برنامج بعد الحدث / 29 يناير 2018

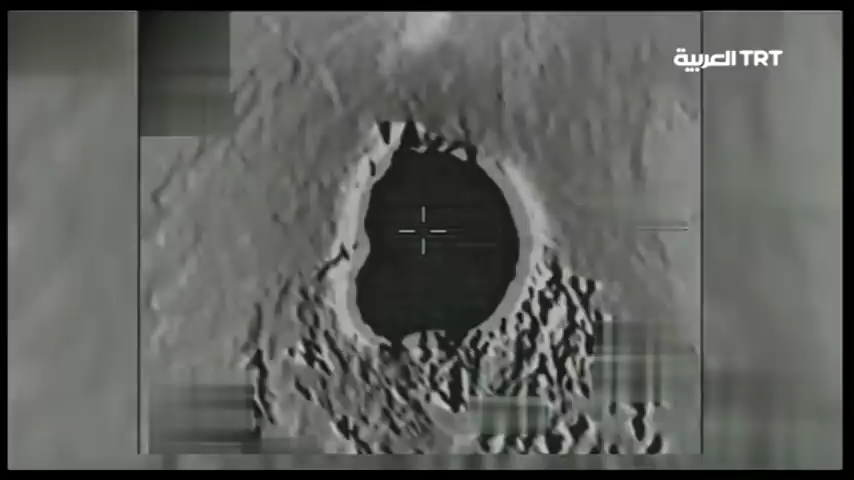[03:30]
تم تدمير أحد عشر هدفا لتنظيم فيكاكا الإرهابية
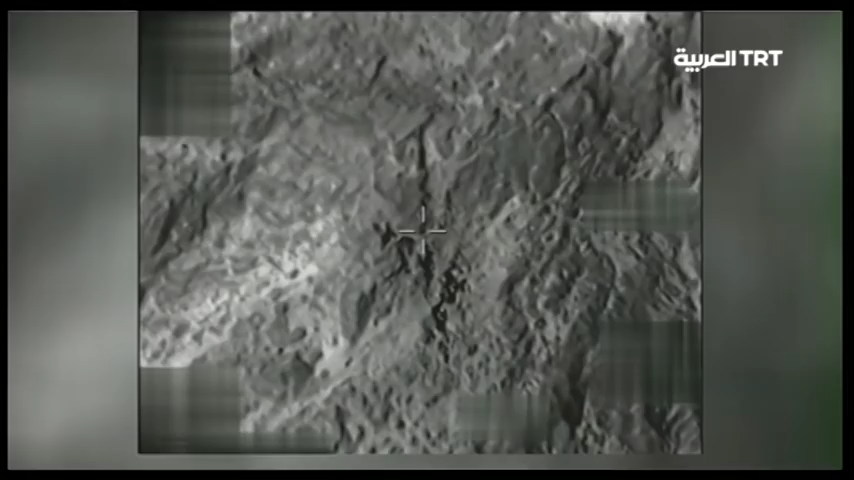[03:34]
تتضمن مواقع
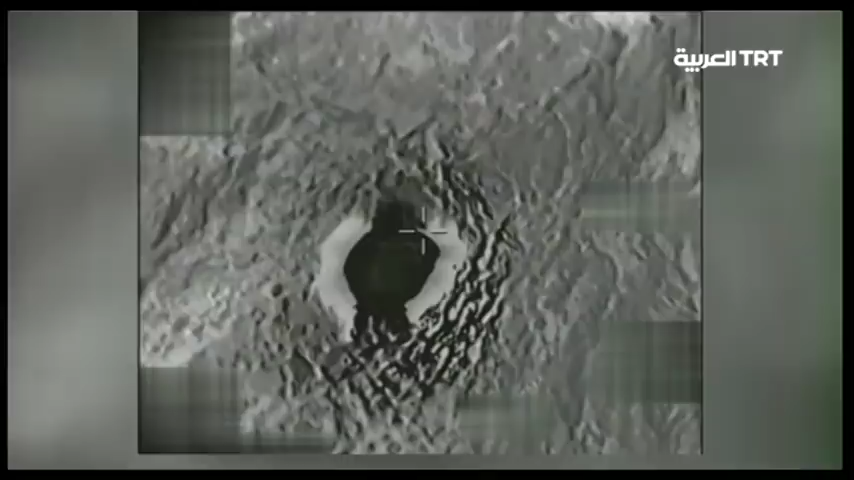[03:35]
ومخابئ ومخازن أسلحة في منطقتين جبل قنديل وأوصوص بشمل العراق وذلك وفقا للبيان الصادر اليوم عن رئاسته الأركان